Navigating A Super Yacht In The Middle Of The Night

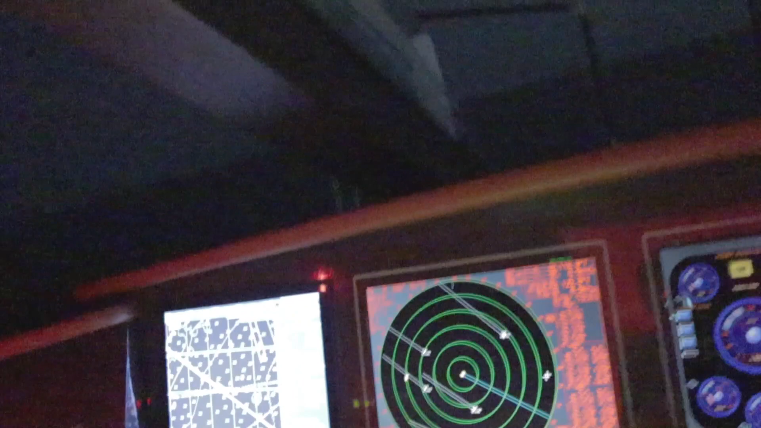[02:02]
see a few targets there but they're all passing us we got our upper engage so it kind of tells us
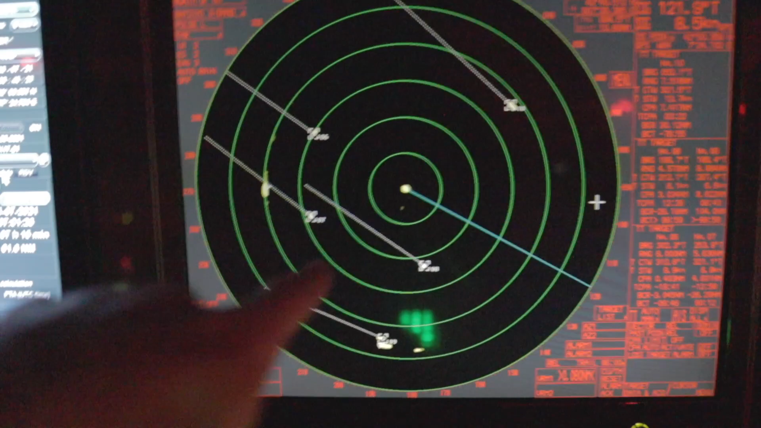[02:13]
so you can see I've selected all the targets here and on the right side of the screen it tells me the CPAs which is the closest point of approach the TCPAs the target
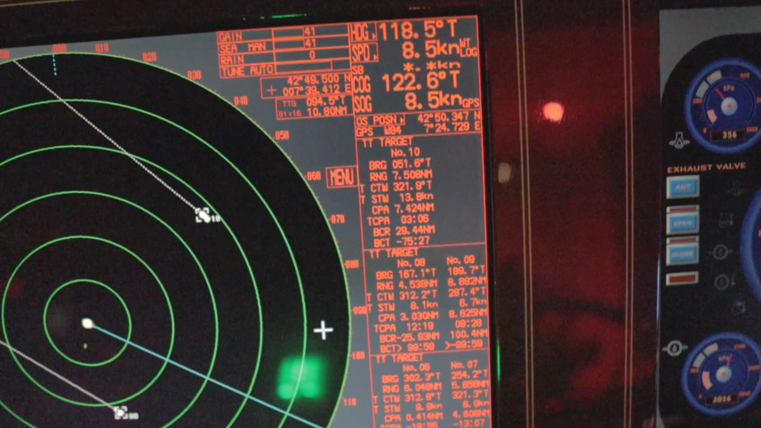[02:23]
speed to the water their range their bearing their course as well so
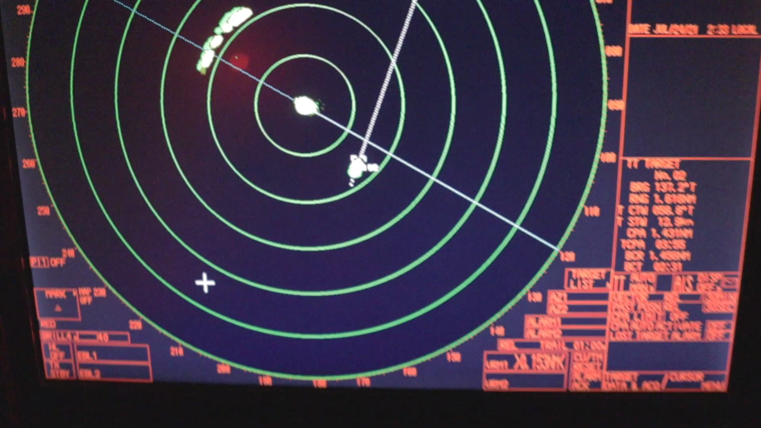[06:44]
here this is us that is them they will cross ahead of us with a cpa of 1.4 miles their closest point approach it's going to be 1.4 miles so we're happy with that he's going to cross ahead of us happily
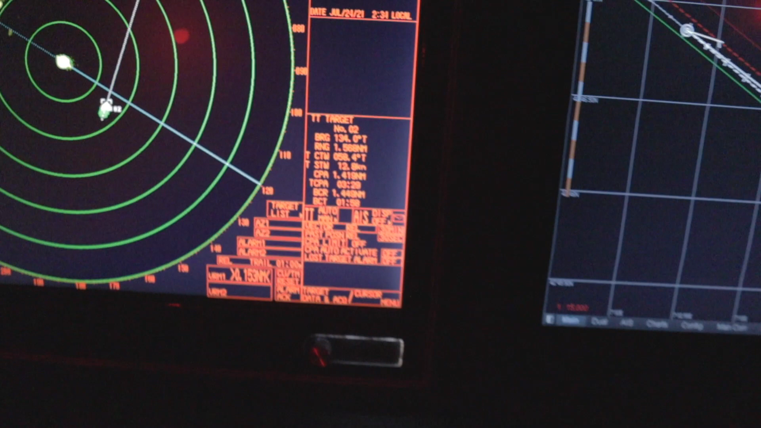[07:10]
speed through the water swp stw sorry eating about just under 13 knots over 12 knots and he is crossing nicely ahead of us there and we will pass a stern of we will pass a stern of him